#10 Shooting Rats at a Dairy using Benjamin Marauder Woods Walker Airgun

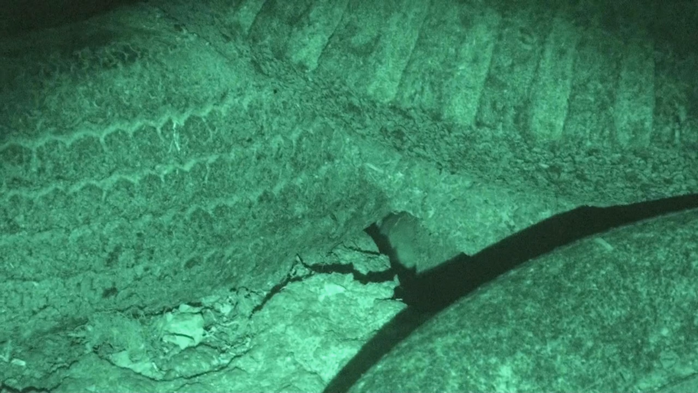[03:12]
I have rat tail switches on the flashlight and on the laser sight, so I can pulse them on or off by pressing the button or releasing it. As you see, the aiming point appears, and when I no longer need it, it disappears.
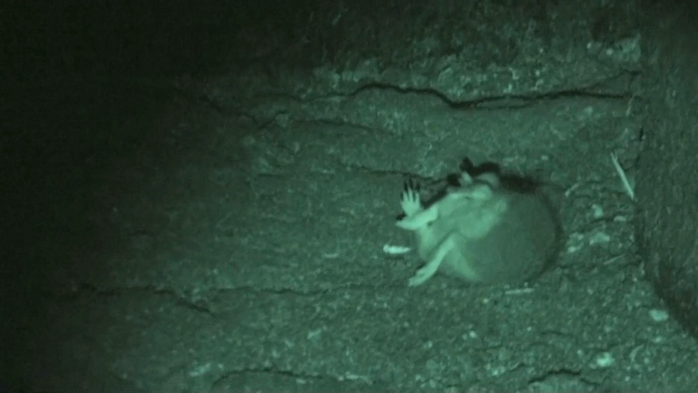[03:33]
Very nice feature.
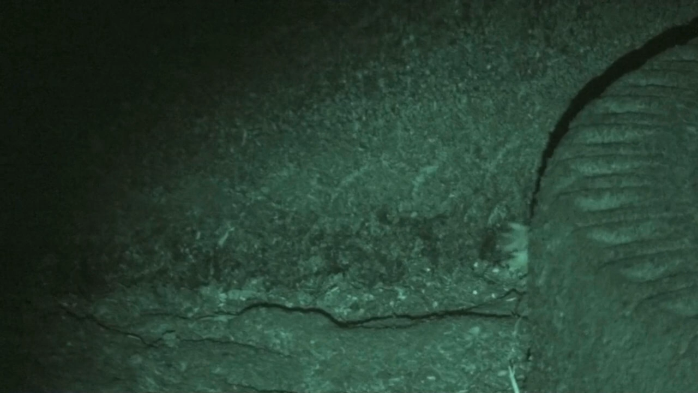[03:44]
The old tires you see are used as weights to hold down plastic on top of the feed bunkers, keep the wind from blowing it away.
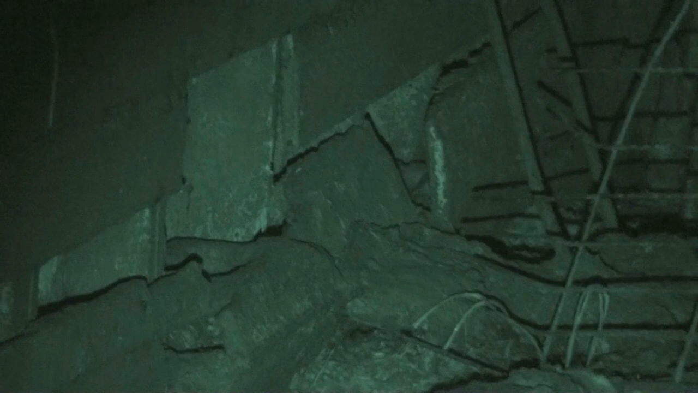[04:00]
In this shot, the opening was just wider than the pellet.
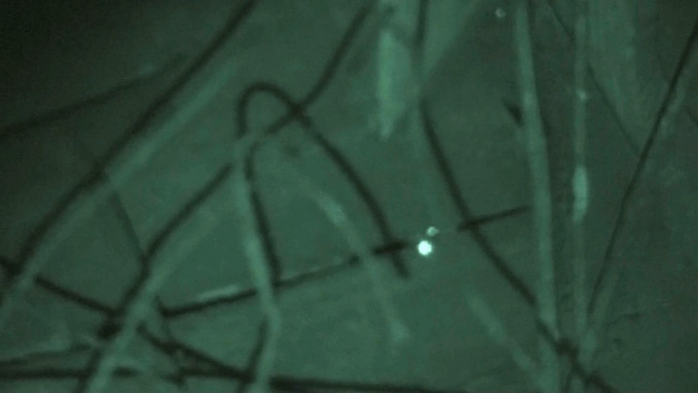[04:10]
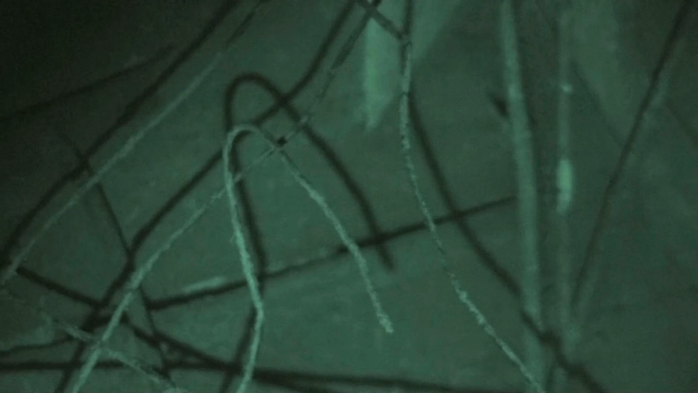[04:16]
The Woods Walker is so accurate, I can confidently make shots like this.
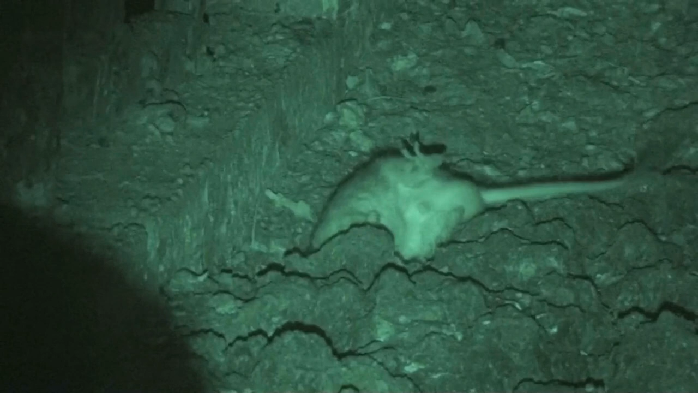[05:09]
both of these rats are shot squarely through the head. They're brain shots. But in both cases, you'll see the characteristic kicking, tail motion, flopping around, the nervous reaction that is common to rats, even when they're shot through the brain.
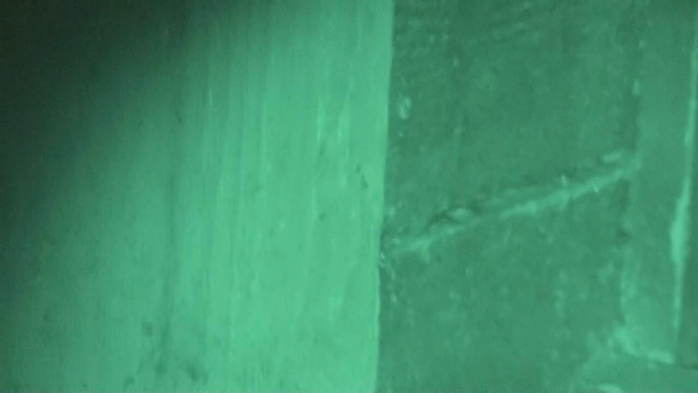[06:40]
camera motion that you have to experience when you watch these videos.
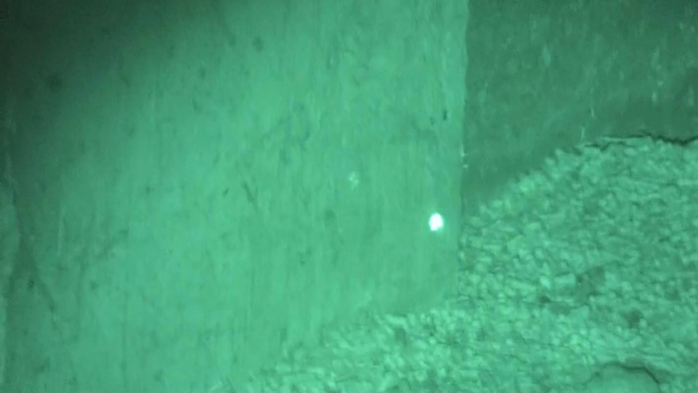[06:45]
But when I'm searching for the rats and shooting,
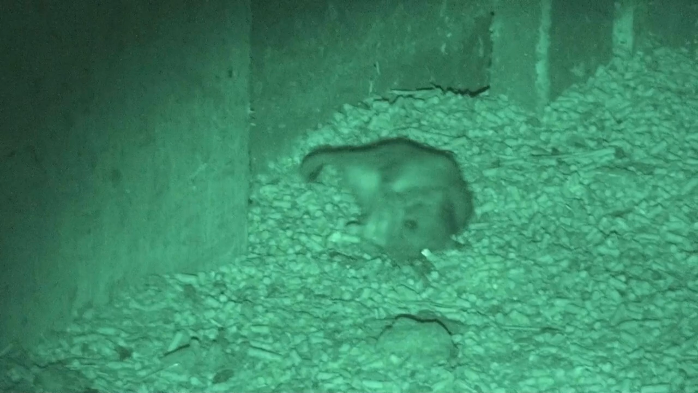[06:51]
I have to use the camcorder for those purposes, and as I pan around looking for my targets and acquiring the targets and shooting, you get to see the same motion that I get to see looking through the camcorder.
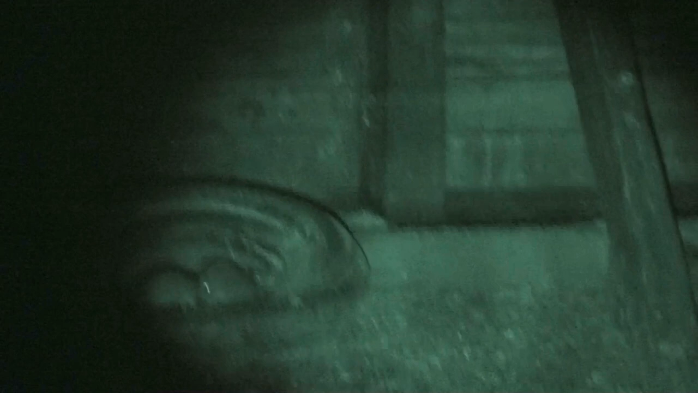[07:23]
And you don't always get a shot.
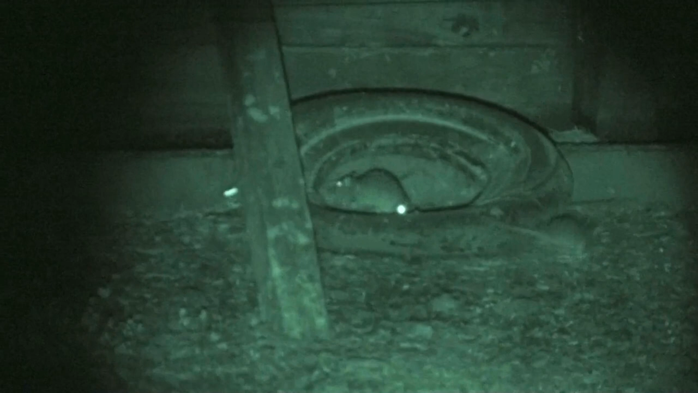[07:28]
These guys just wouldn't hold still.
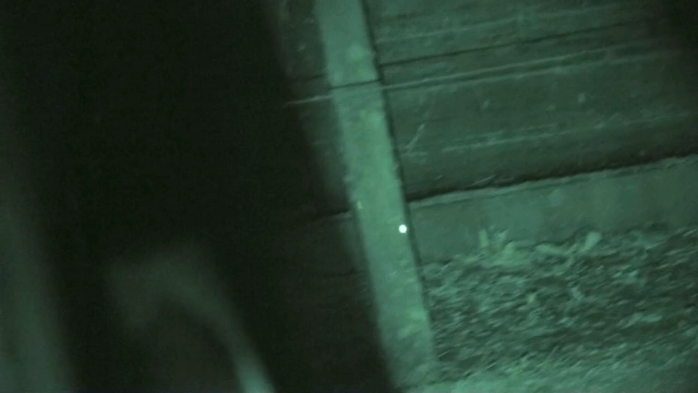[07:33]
But their neighbors down here, different story.
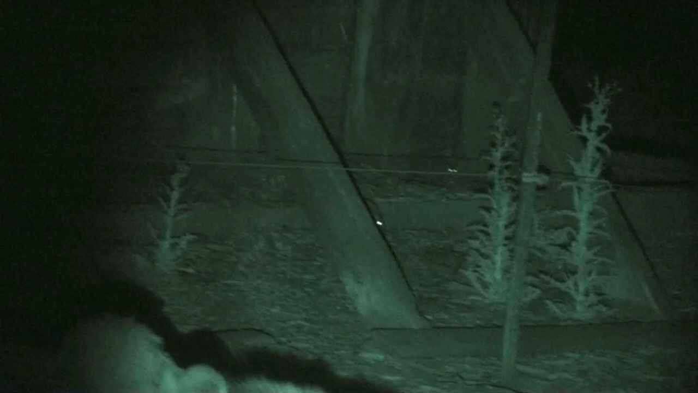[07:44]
This is about a 30-yard shot. And I do shoot entirely offhand or freehand. Shooting sticks just aren't practical in the dairy environment.
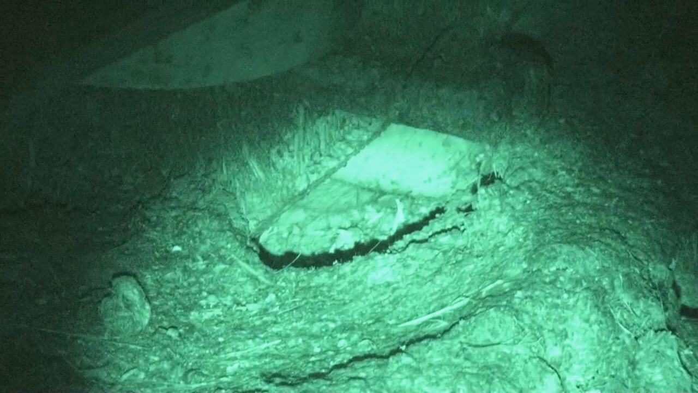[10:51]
good solid headshot, but not a good hit on the brain.
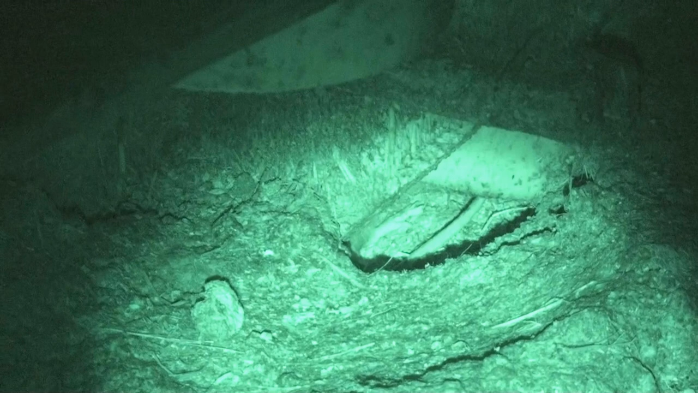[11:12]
The brain is much smaller than the head, so the rat died very quickly,
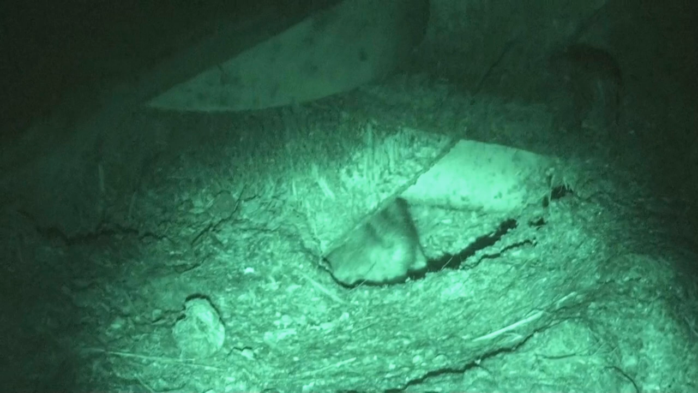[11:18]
but it's a good example of when a headshot isn't necessarily a brain shot.
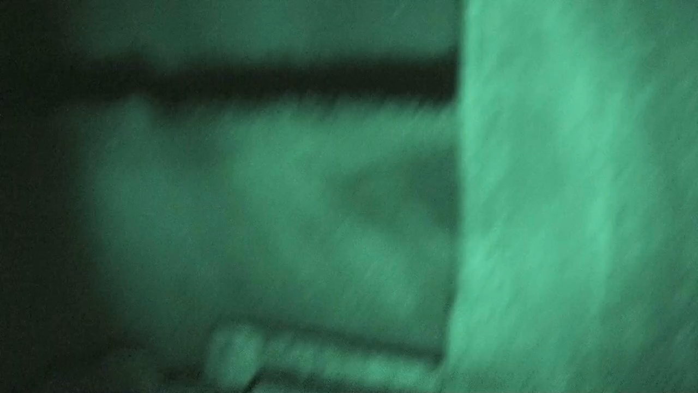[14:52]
Good solid headshot on this guy, another example, but didn't impact the brain. Quickly took a follow-up shot and dispatched him cleanly. Not ideal, but it does happen.